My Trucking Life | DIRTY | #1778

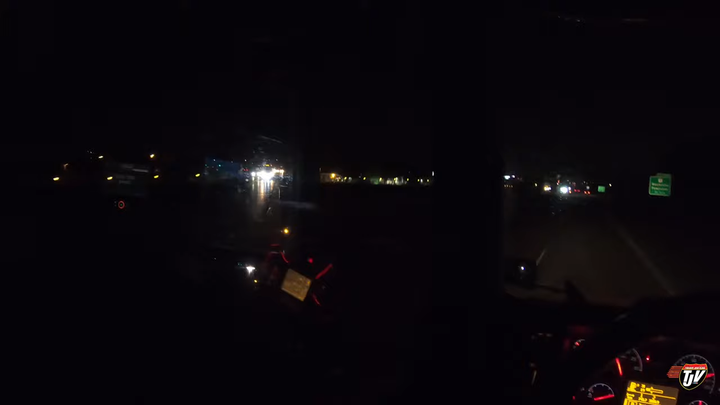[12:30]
Bright LED fog lamps on. Where's the fog?
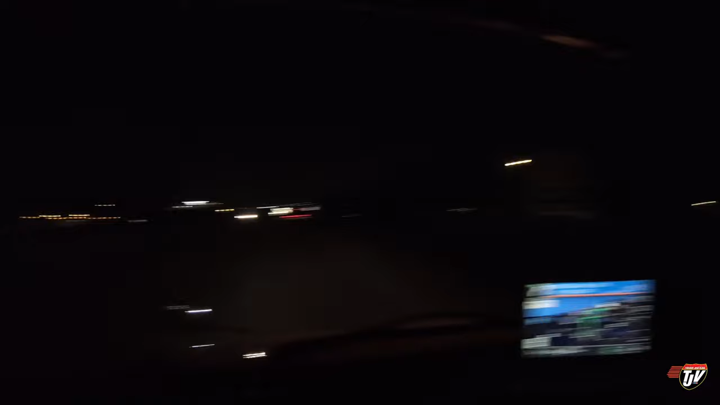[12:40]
I don't see the fog. Why are your fog lamps on? You think it makes it, you think it makes your truck look cool? It doesn't. Guarantee you, go look at the side packaging of that. I bet it doesn't say DOT approved. I'm glad you can see, because no one else can. Why?
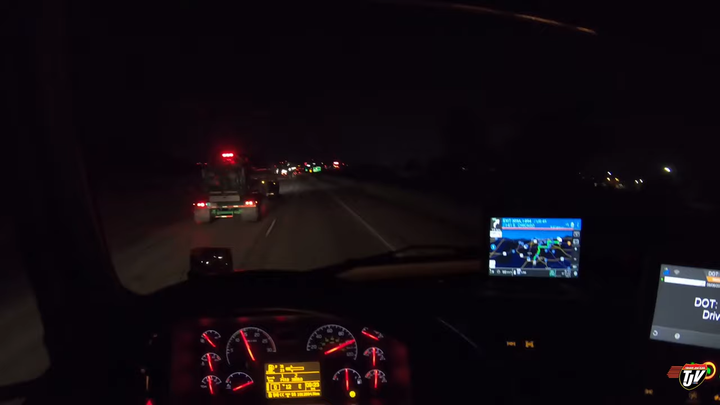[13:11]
They're called fog lamps to help you in the fog. You don't need them in traffic. We're entering Milwaukee here. You don't need your fog lamps in the city. Come on, man. You don't need them on the highways at all. Bothers me. Because honestly, what does it help? Does it really help that much? That much that you need to blind everyone else? Or because if you can't see that well, maybe you shouldn't be driving a truck at night. It's my own personal thoughts, my own personal opinions, you know? Karen agrees, right, Karen? Better agree, Karen.
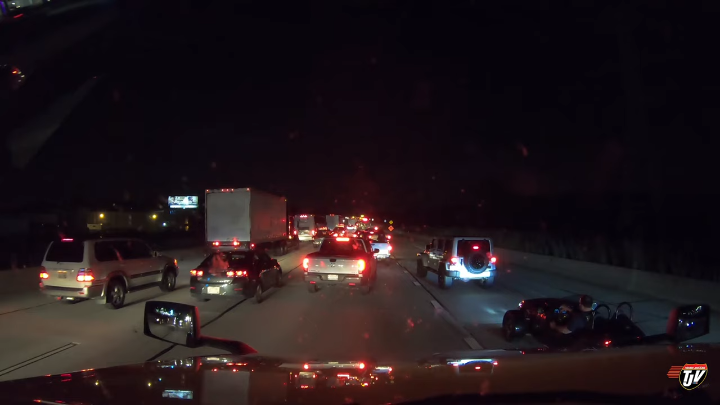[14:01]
Space was for this little guy. Look at him, he's gonna come in front of me. I want him to go in front of me so you can see him. Look at this guy. Yeah, no problem, buddy. Look at this little go-kart, three-wheel go-kart. I've seen them in Canada too. This one just looks a little fancier than the ones I've seen before. Like, look at him, no helmet, nothing.